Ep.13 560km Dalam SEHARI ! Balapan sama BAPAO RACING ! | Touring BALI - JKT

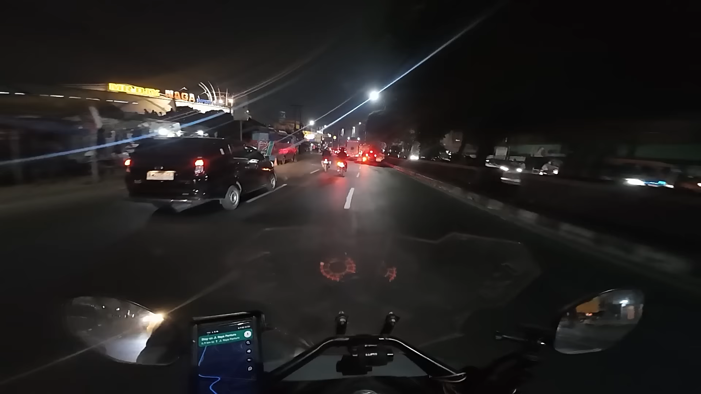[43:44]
Akhirnya teman-teman kita touchdown juga di Jakarta. Ini kita posisi sekarang ada di daerah Casablanca ya.
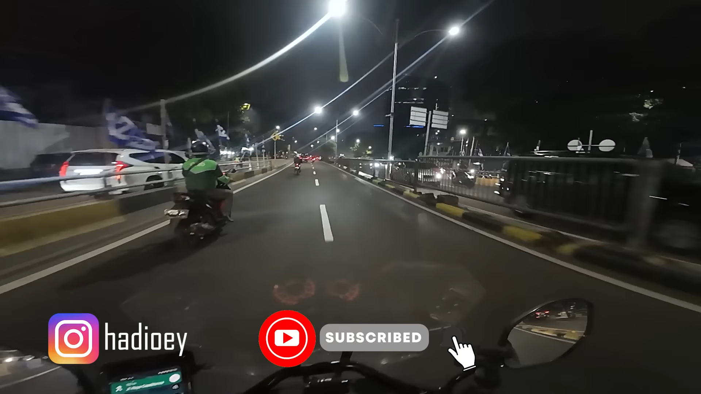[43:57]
Di depan kita sebelah kanan ini Mall Kokas ya.
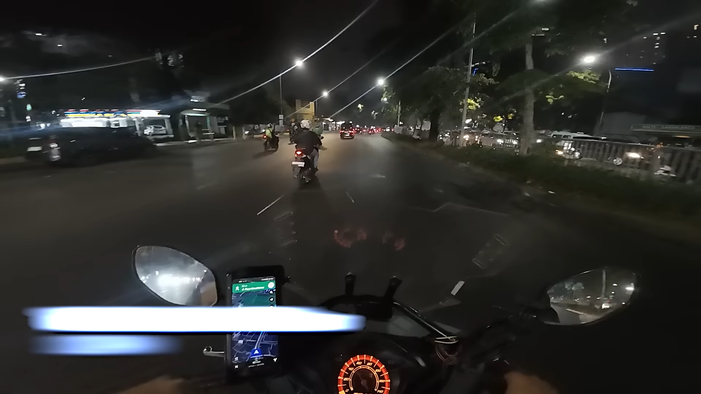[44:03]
Sekarang ini jam 10.24 ya, kurang lebih kita start dari Jogja tadi pagi sekitar setengah 8, berarti setengah 8, setengah 9, setengah 10, setengah 11. Berarti 12 tambah 3, 15 jam teman-teman kita di perjalanan.